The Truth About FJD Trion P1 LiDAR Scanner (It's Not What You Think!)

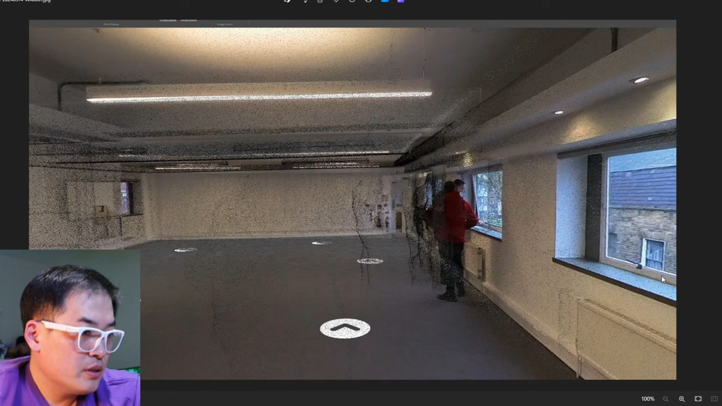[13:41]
So after my colleague kindly provided me with the CAD drawing result, which I'm very happy with, he also told me that somehow using the Insta360, you could blend in with the LiDAR point cloud scan result using the FJD SLAM software, which I haven't gotten access to, but this is pretty impressive actually. It looks more like a photographic, and you can see those arrows here. I think it's like you can go through this walkthrough image that we're still exploring, by the way.
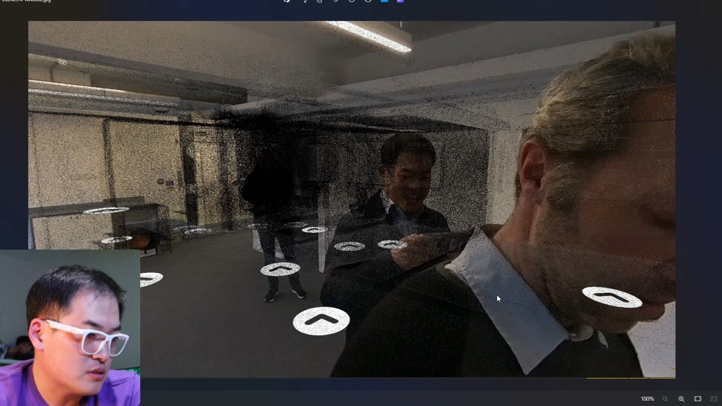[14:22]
So that's the first result. So if we go for the second, somehow the downside of this that we're trying to sort out is that you can still see my colleague's face, and somehow I'm laughing with joy because of this technology. And then we got this rather odd sort of darkened sort of effect here, but I think that's much better than what the things that we could grasp on the AutoCAD Recap Pro. And that's pretty good as well.
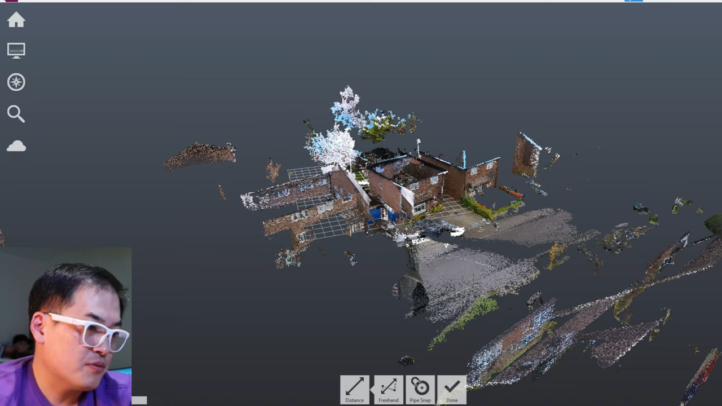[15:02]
a typical residential property that we scanned through. Now, I believe my colleague just wandered about a minute from the front yard to the backyard here.
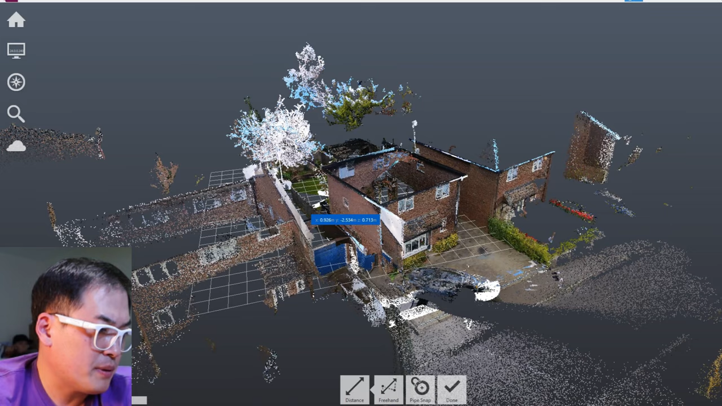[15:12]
And when he was actually standing at this point,
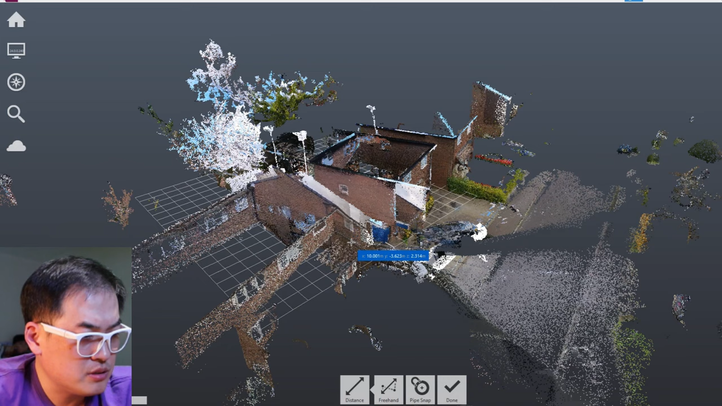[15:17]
you can see that it actually projects through to the next door, across neighbor, and also pass through that.
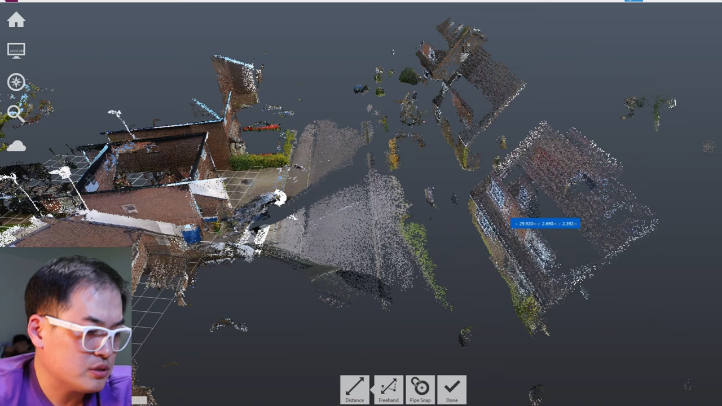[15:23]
We got something that looks like a tree there, or maybe it's a building, but you can see how much of a distance it can measure up to.
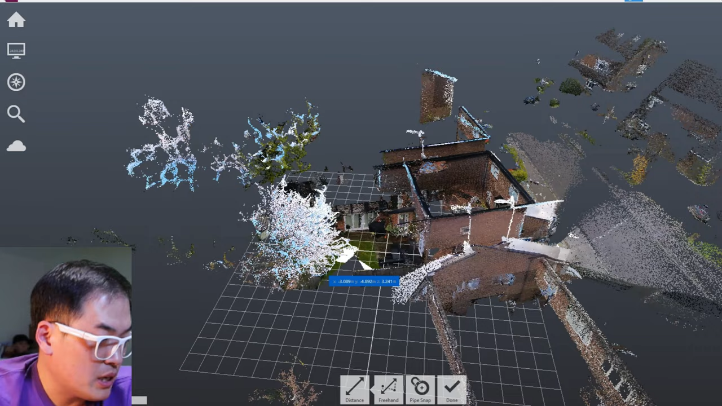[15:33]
And when we actually go to the backyard of this, that's quite detailed, isn't it?
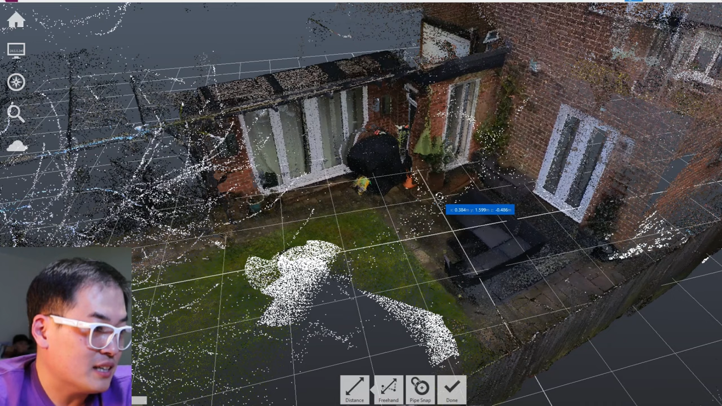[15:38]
That is really well detailed. You can immediately work out what these extension of the shape and what's going on.
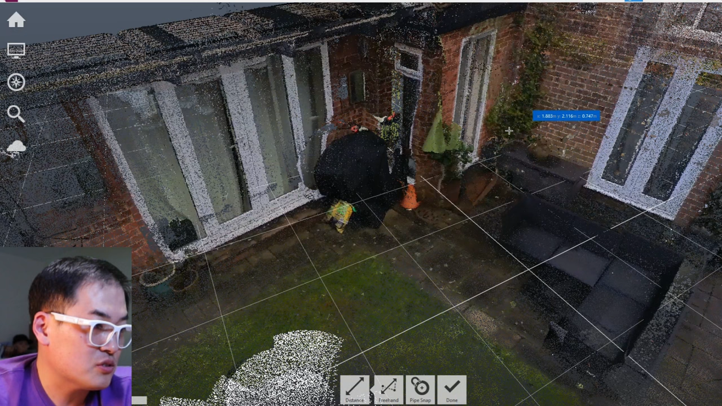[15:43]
You got a bit of a barbecue sort of cooker here as well, outdoor.
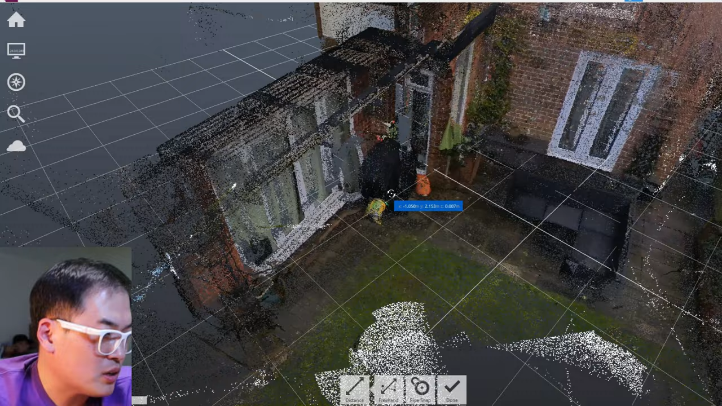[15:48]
And one of the most interesting that I discovered
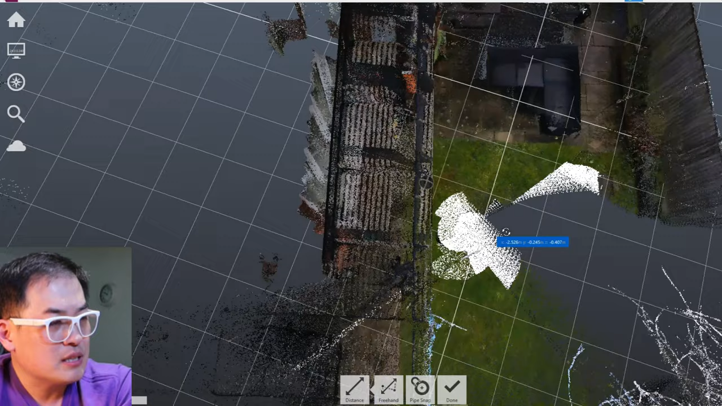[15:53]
here is that I would have normally drawn this as straight line,
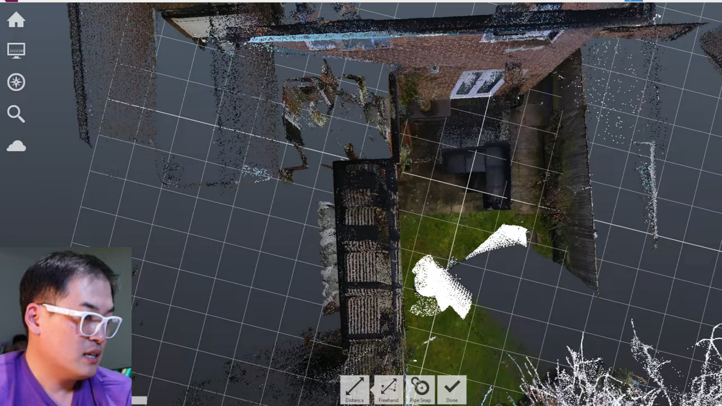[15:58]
but you can see comparing to the shape of the square of the actual house,
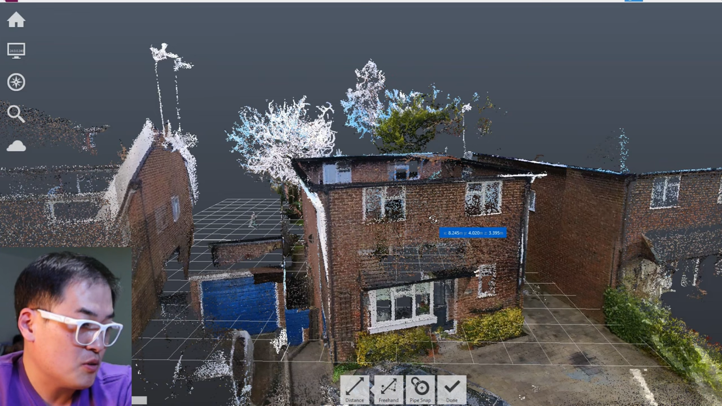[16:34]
It will it will reduce down our timing for a survey as well. So this actually opens up a brand new opportunity for us indeed.
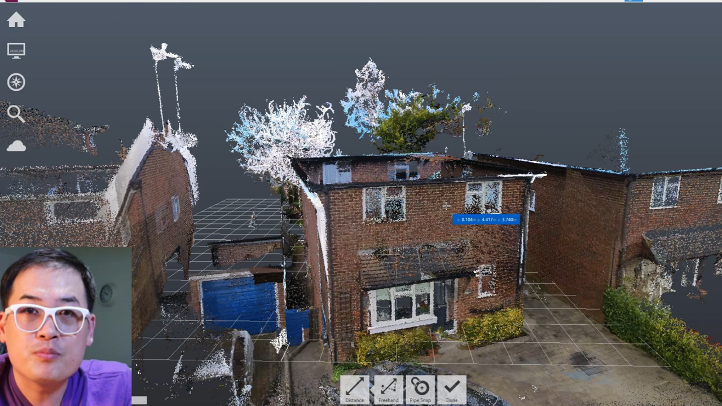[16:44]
Now, you would have noticed that we didn't manage to measure the pitch roof. It's because when you actually hold it up, standing in here, because it's angled, you can't really measure it. But we managed to purchase an extension pole that you can attach to the bottom of the unit.
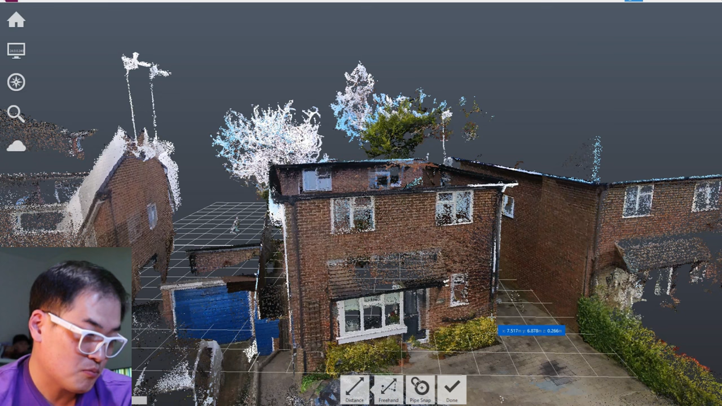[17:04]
So we haven't got any problem with that now. So we got a very good opportunity to expand on the residential side as well. So you can see that for the outdoor elevation side of it, it's fantastic.
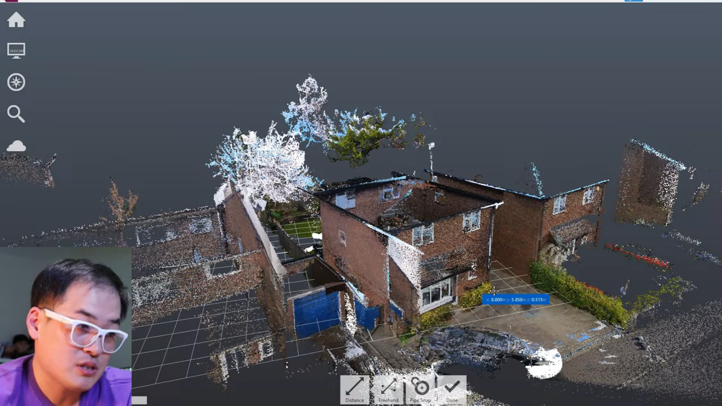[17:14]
This device, it will grasp almost every single sort of details,
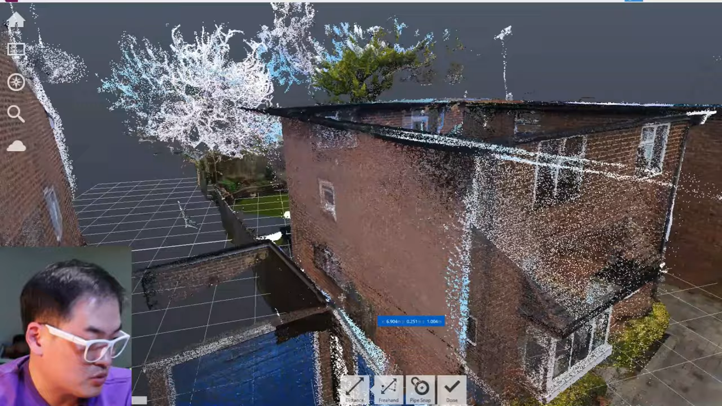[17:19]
almost like a complete service. Look at that, that's just amazing.
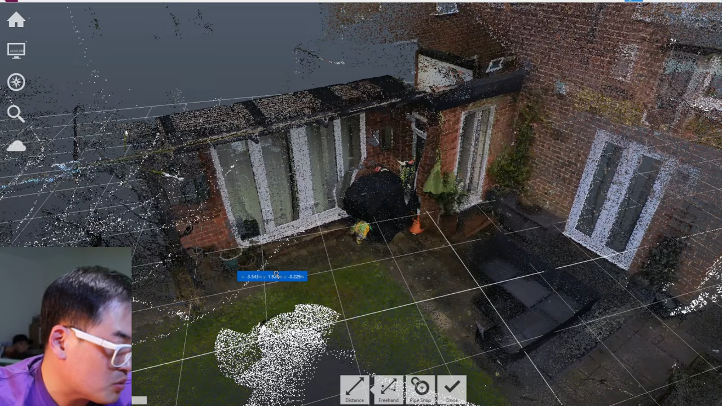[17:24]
You can see what's going on. You can see the tree there as well. I believe that's the sunlight reflection, something like that. So that's why it's showing as white, but very detailed indeed.
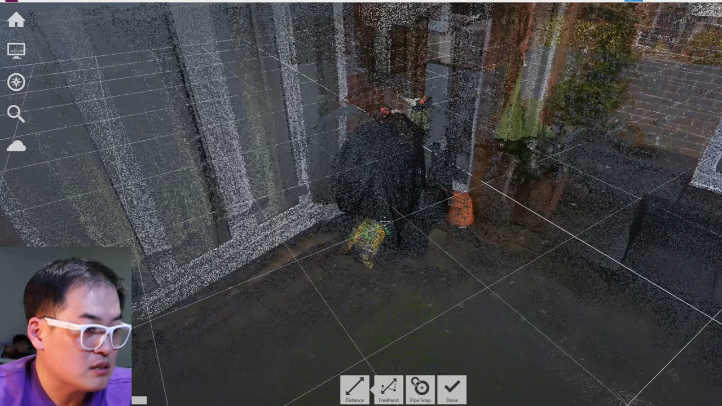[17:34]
So you won't miss a thing.
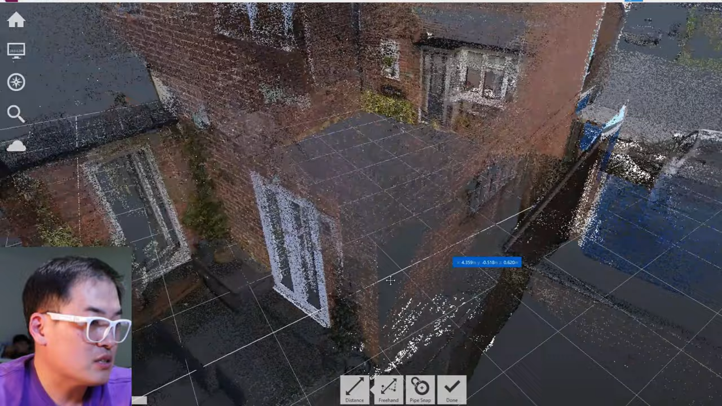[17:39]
You can also see the grid of the brickwork as well.
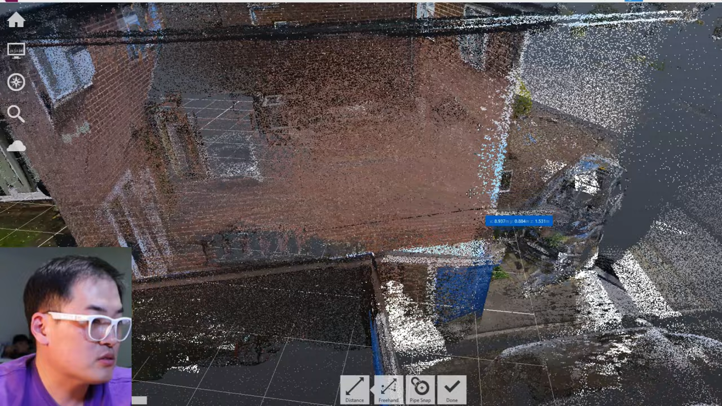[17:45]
And also if someone asks to draw the side elevation, that's what you can do.
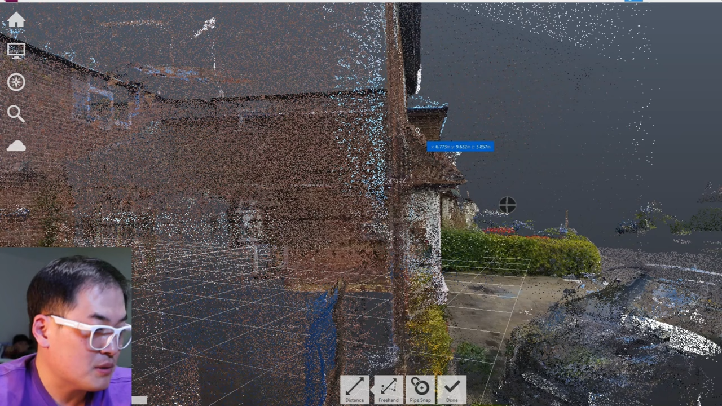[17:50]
You can see that that bit sticks out here. And you can also measure it up as well. So the overall distance from here to here is about 6.6 meters and so on.
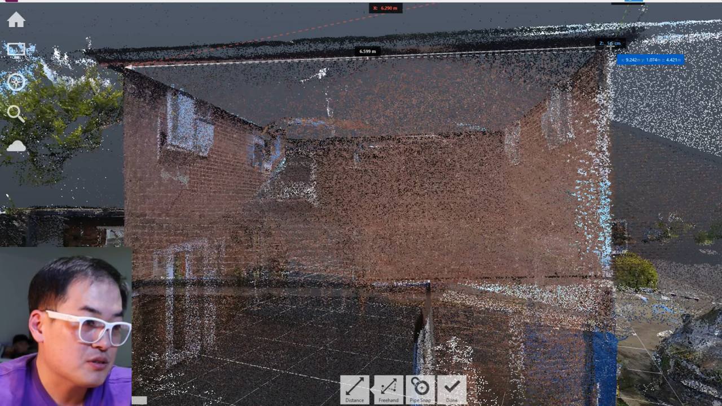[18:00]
So that's really good. So we're definitely going to extend our business, heavily focused on the residential side as well for planning application,